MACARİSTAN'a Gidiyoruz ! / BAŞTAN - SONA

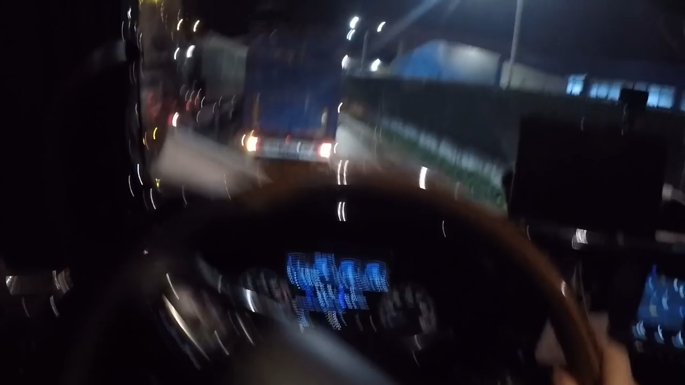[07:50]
Şöyle arabayı sağ alırsak millete de yol vermiş oluruz. Şöyle sağ tarafa doğru yanaşalım. Herkes geçebilsin. Bak, kornalar geliyor bak.
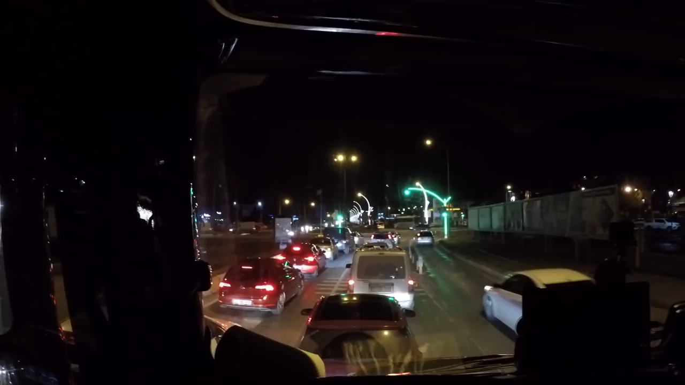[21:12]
Edirne'nin içerisine girdim. Şu ileride sanırım minareleri gözüken, yani şurada bir yerde ama siz göremiyorsunuz tabii. Selimiye Camii olabilir diye tahmin ediyorum. Ama Edirne'nin içine girmeyecektim normalde. Bir yerden mazot aldım. Çıkarken navigasyonu kapattım şimdi bilmediğimden dolayı. O ara düz gittim. Normalde sağdan gitmem gerekiyordu ama bura şu anda tabi kamyon gidebilir olarak gösteriyor. 50 km sınırı var ama saat vesaire bir şey var mı bilmiyorum.
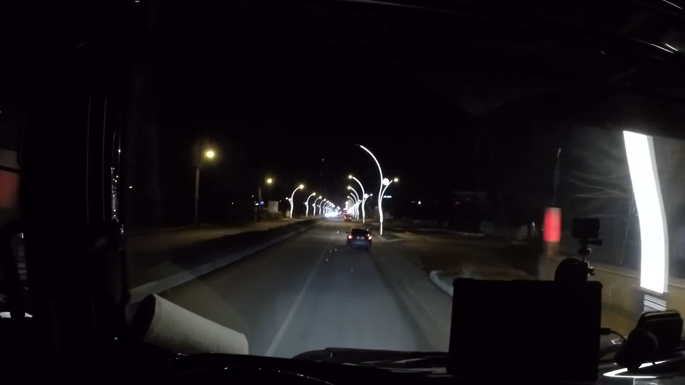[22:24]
Daha seri 80-90 giderdim. Rahat rahat giderdim ama şimdi biraz böyle telaşlı gideceğim. 50-50 gitmem gerekiyor çünkü. Evet. Etrafı gösteremeyeceğim ama tabii ki de hava karanlık. Şöyle yine TEİAŞ'ın önündeymişim. Bak Edirne 20. Bölge Müdürlüğü. Evet. Devam edelim o zaman. Hadi bakalım. Evet, şu plakasını söyleyeyim.
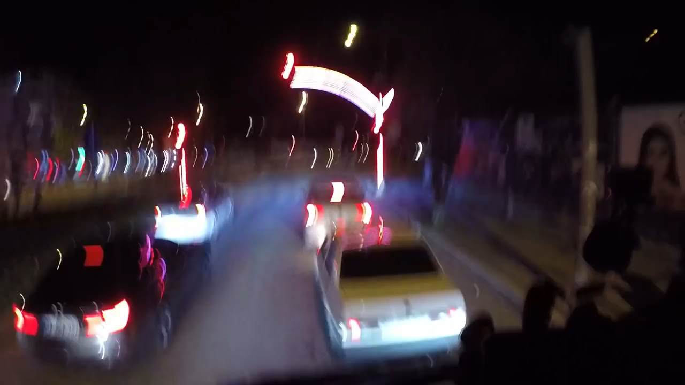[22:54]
22 Ağaca 951 Şahin'deki abi indi. Dedi nereye gidiyorsun sen dedi. Dedim abi şeye, Kapıkule'ye. Dedi ki buradan dedi gitme dedi. Sağdan beni takip et. Ben dedi seni dedi çıkartayım. Ceza yersin dedi. Allah razı olsun. Vallahi izliyorsa da hani birileri gösterirse abi. Hani video abi, Allah razı olsun.
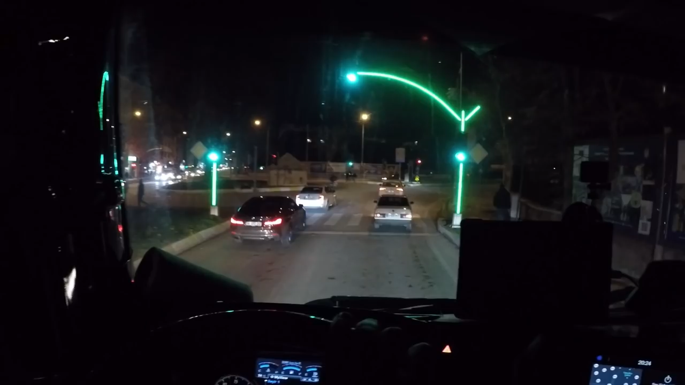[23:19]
22 ACA 951'miş. Şimdi dedi ki sağdan dedi çık. Şehir içine dedi sakın girme.
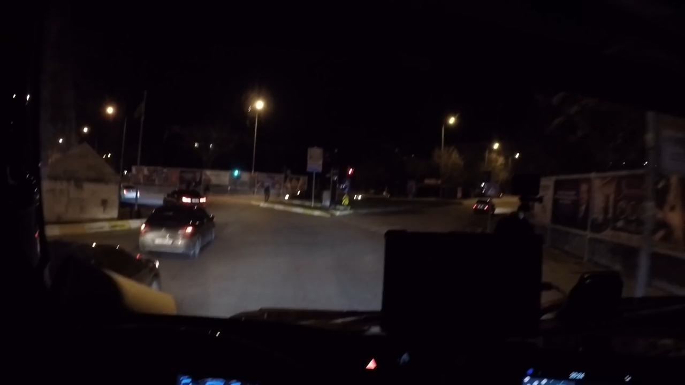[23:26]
Kavşaktan birinci çıkışa gir. Beni dedi takip et. Ben dedi seni dedi çıkartacağım. İnşallah bakalım hayırlısıyla. Abiye teşekkür ederiz tekrardan buradan. Sağ olsun. Şimdi ana yola çıkalım bakalım.
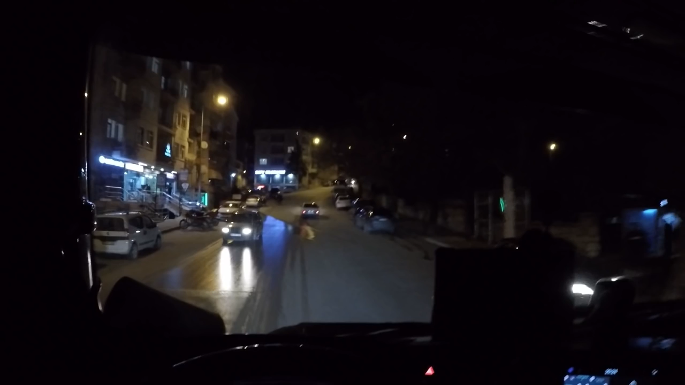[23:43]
Evet arkadaşlar, şimdi Kapıkule'ye geldim. Her zaman burayı ilk defa gördüm.
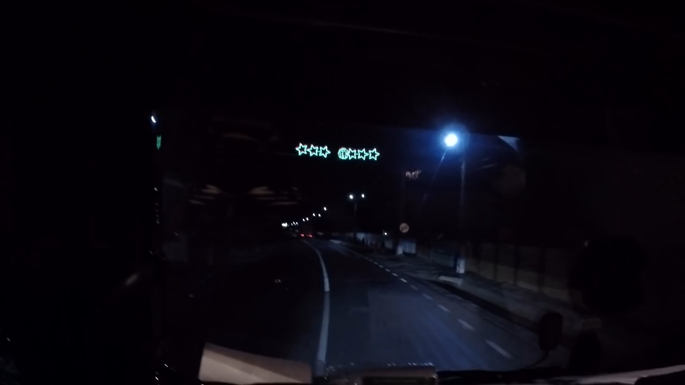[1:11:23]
Ya tabii onların Noel'i, bizim yılbaşımız. Onların bayramı. Sanıyorum sağ taraf mezarlık, şöyle size göstereyim. Ya gündüz tabii ne yaptığımı, ne ettiğimi sizlere, hani geçişin nasıl olduğunu anlatırım. Şimdi yorgunum. Zaten mesai saatini söylediğim gibi 15 saate çıkarttık. 1.40'da normalde 13 saatlik çalışma süremiz bitiyordu. 2.40-3.40'a kadar sürüş iznimiz var.
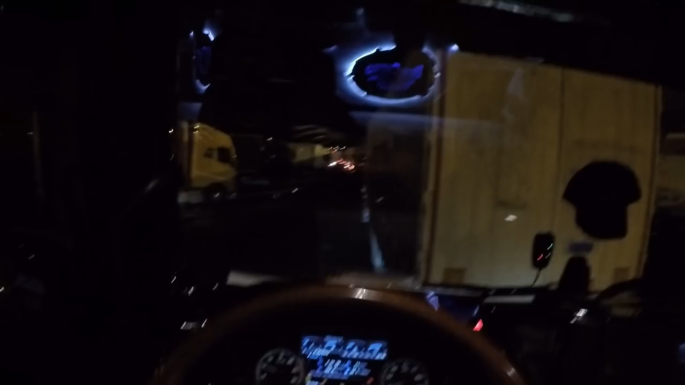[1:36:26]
Şöyle görebilirsiniz. Etrafta park alanından geçiyoruz. Şimdi nereden geçtik?
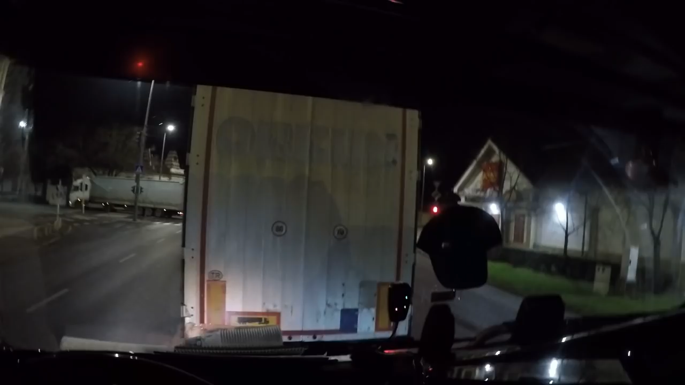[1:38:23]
Böyle kısa kısa binalar var. Çok fazla şey yok. Dediğim gibi uzun binalar yok.
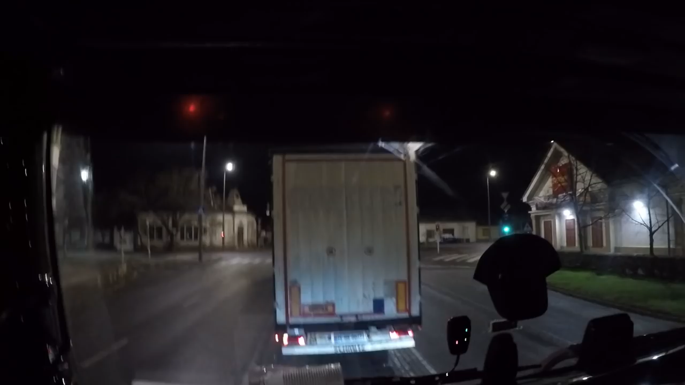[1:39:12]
Onu da hatırlatmakta fayda var tabi. Şu yeşili yakalayayım diyeceğim ama Allah Allah kırmızı yandı. Bir araba izin veriyor herhalde. Böyle bir yer işte.
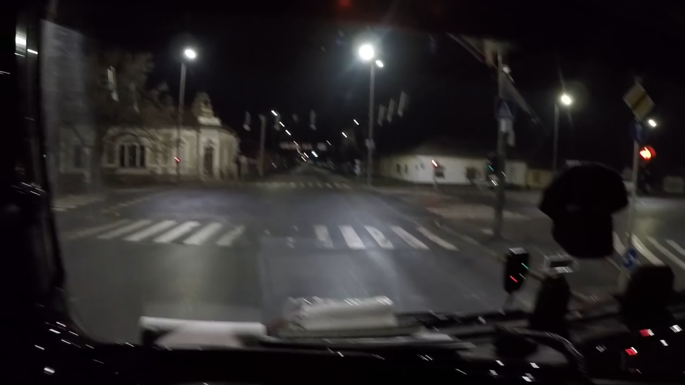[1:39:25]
Fazla böyle apartman yok. Yani büyük bir apartman göremedim ben.